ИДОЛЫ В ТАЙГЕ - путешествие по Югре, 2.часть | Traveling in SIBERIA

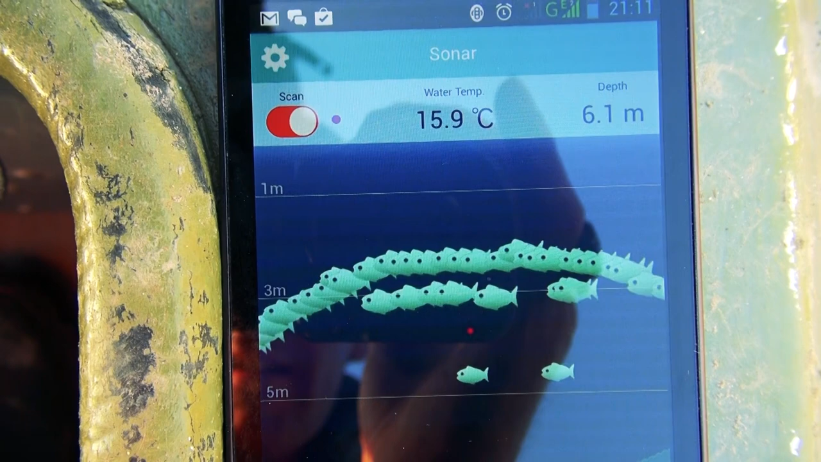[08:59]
On screen: depth 6.1 m, water 15.9°C
Температура 16 градусов, глубина 6 метров, рыба просто валом.
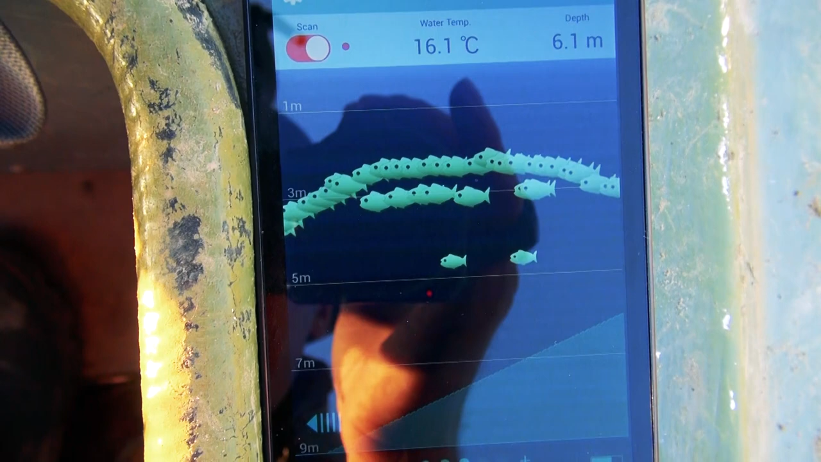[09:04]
On screen: depth 6.1 m, water 16.1°C
Какая-то стая большая идет. Не знаю, что это такое, но ее очень много.